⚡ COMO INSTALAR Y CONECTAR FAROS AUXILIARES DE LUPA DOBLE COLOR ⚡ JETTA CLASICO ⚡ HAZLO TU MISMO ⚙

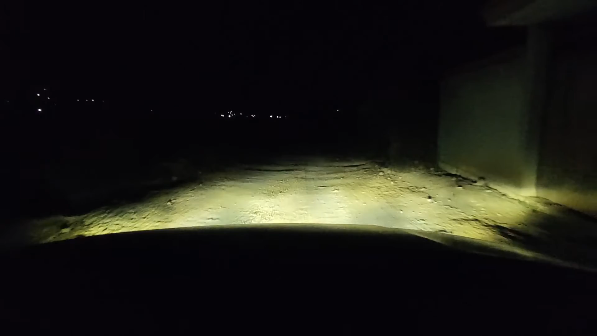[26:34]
Primero vamos a prender uno de los proyectores, que es la luz baja, la luz amarilla, la luz antiniebla.
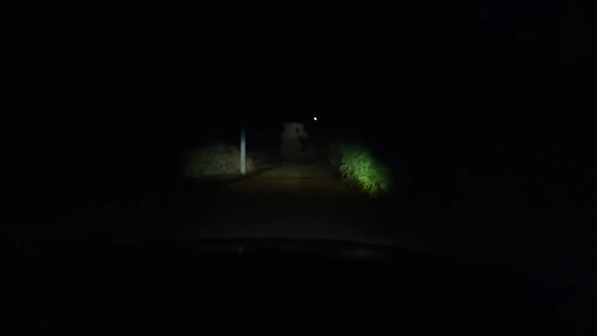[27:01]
Solamente cuando prendo los faros de niebla y la luz blanca, la luz de alta, me convence. Me gusta más cómo se ve, cómo se complementan entre los dos. Pero estoy satisfecho, la verdad me gusta bastante. La luz amarilla, quedé impresionado, para hacer 30 watts alumbra muy bien. A poner las bajas, la verdad igual dan un haz excelente, me gusta muchísimo.